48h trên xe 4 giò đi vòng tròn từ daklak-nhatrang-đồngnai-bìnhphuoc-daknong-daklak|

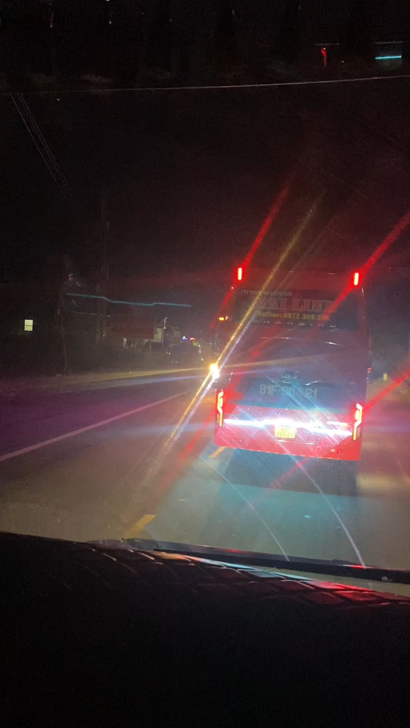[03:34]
Rồi tới công chuyện luôn Tai nạn ở ngay quảng tính Cạt xe 2 tiếng đồng hồ Hai thằng ngủ luôn trên xe Đó ngủ quên luôn Mắt mắt cười nha cả nha Ngủ quên luôn Hai ông nằm ngủ đã Chờ 2 tiếng đồng hồ Từ 11h rưỡi đêm Đến
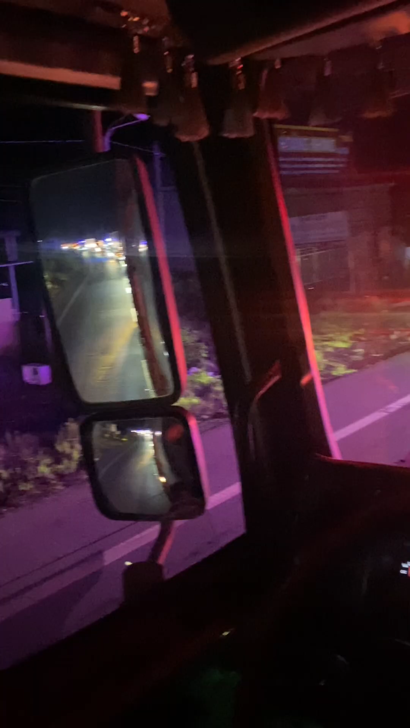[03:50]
1h rưỡi sáng 1h rưỡi sáng Thì xe
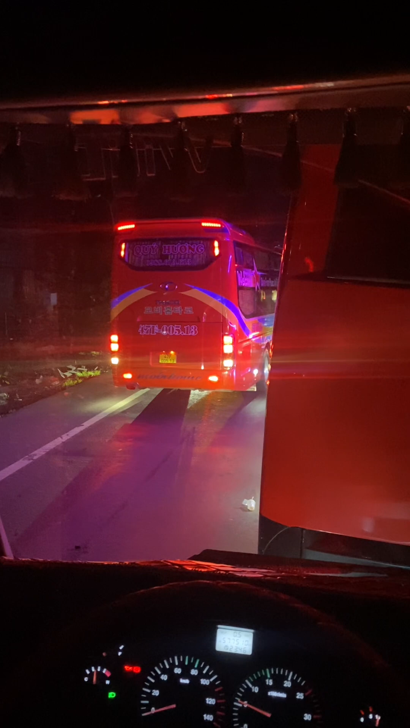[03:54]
ngược chiều nó tới Nó bóc còi Thì hai thằng mới tỉnh dậy Hai thằng mới tỉnh dậy Xong chạy Mà nguyên 1 đoạn ở bên sau Mình là chắc cũng phải cả Mấy ngàn xe Cũng nằm ngủ đều luôn Không ông nào vượt lên luôn Xong rồi mình chạy Mình chạy lên tầm 2 cây số Thì mình mới nối đuôi lại được Cái đoạn Đoạn phía trước nè nha cả nhà
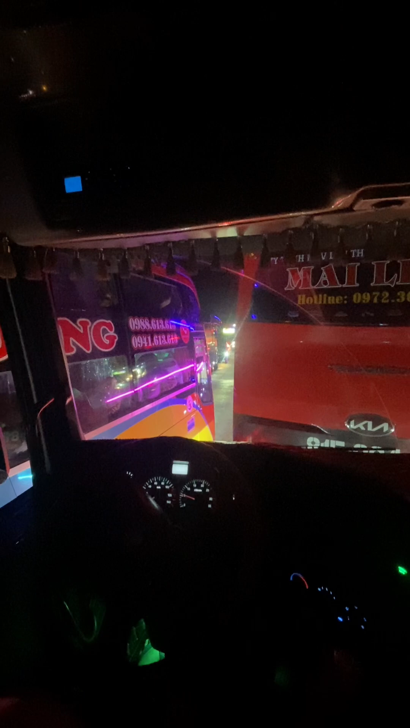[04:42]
Cuối cùng là được vô nha anh em Chứ không cho vô Chắc toan luôn á Nghe nói Anh tài xế Xe quý hương này Chạy dữ lắm Chạy tẹt ra luôn á Nói chung là Tay nghề cũng tốt Chạy
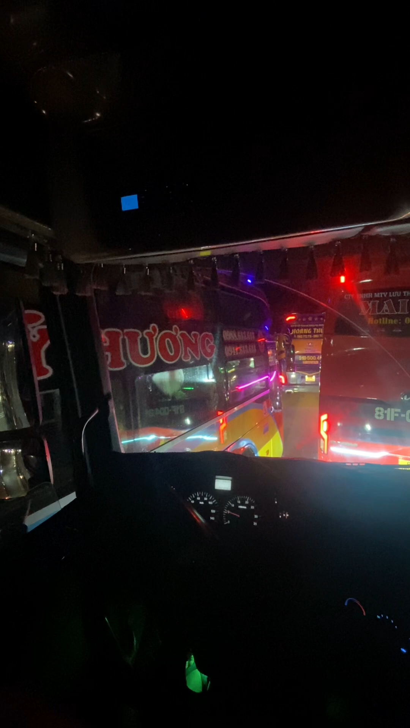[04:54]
Cái lúc này Vượt lên Hơi láo tí Nên phải ve
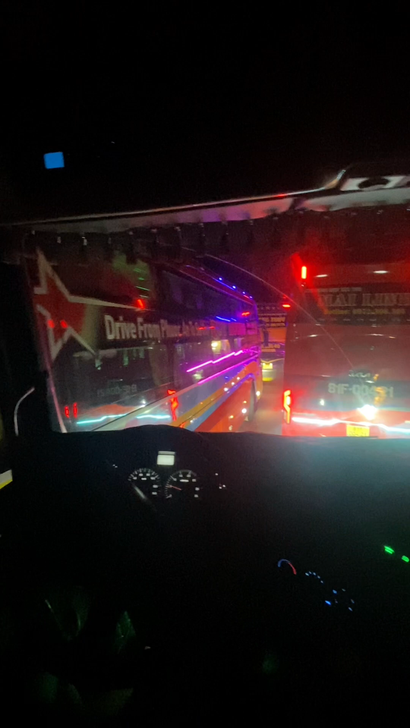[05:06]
Còn lại cái tiếng Sài Gòn Đắk Lắk Thì buộc phải nằm lại Tới 5-6 giờ sáng Mới về thành phố Cái khúc này
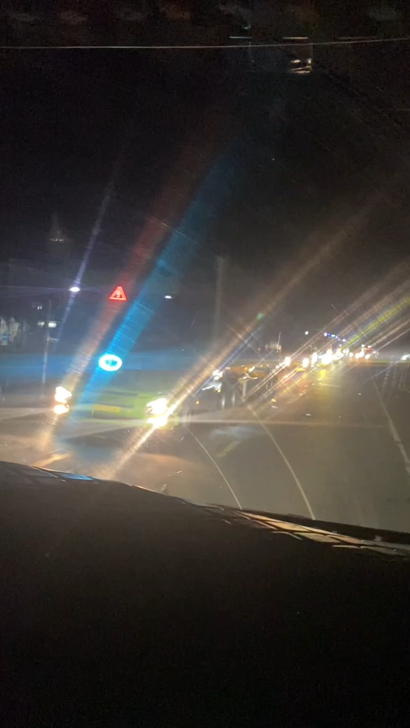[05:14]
là hai ông mới tỉnh dậy nè Do cái đoàn xe ngược chiều là Nó mới báo cho mình
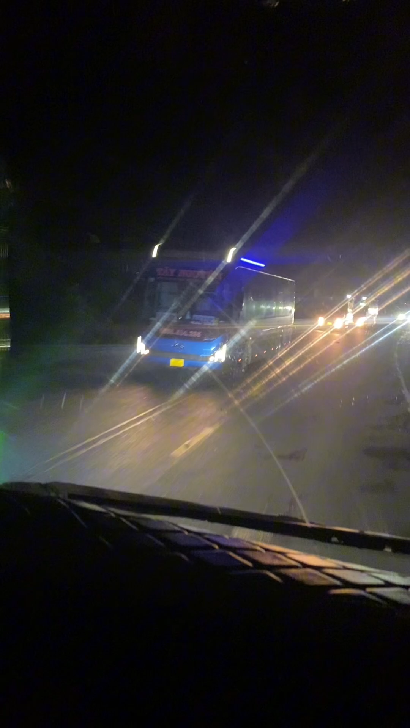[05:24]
Báo bóp còi kêu dậy Hai ông ngồi quên luôn Không nói chạy Đang bám đuôi theo cái đoàn phía trước của mình Hát Chắc cũng hơi dài á Nhưng mà xe càng khá là kinh điện 2 tiếng đồng hồ Thì nghĩ cái tuyến đường quốc lộ 14 này Nó kéo dài đến mức độ nào Nó kéo dài Cũng phải là 3-40km Là kẹt xe Nằm cứng luôn Hai chiều Thì chắc cũng phải kéo dài cả 100km